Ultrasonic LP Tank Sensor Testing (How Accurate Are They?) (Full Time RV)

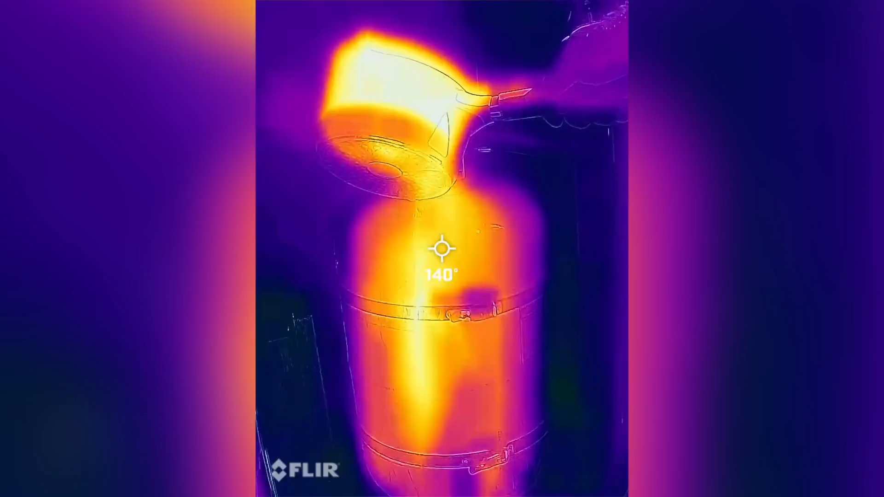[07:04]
So I did a test and I threw in a FLIR camera, so you could actually visualize and see it. It's pretty cool. And this method does work.
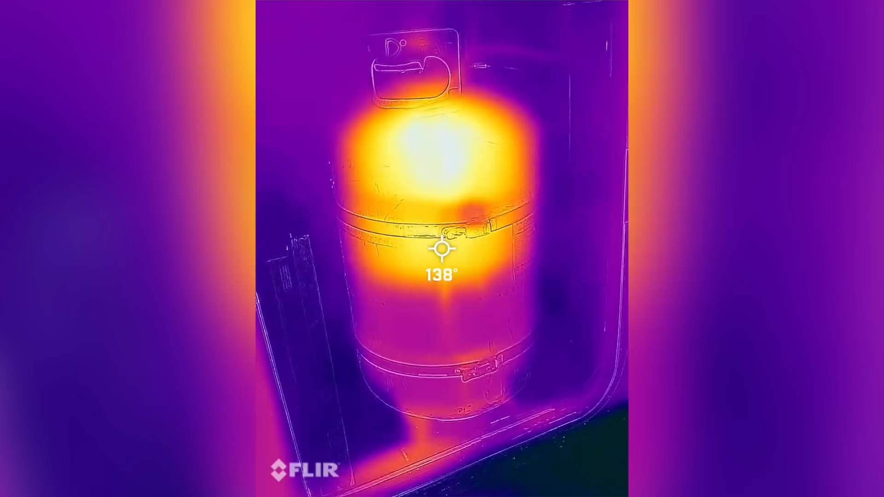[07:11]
Of course, you got to go outside to do it. It's not super convenient. A third method is you can actually use a pressure gauge.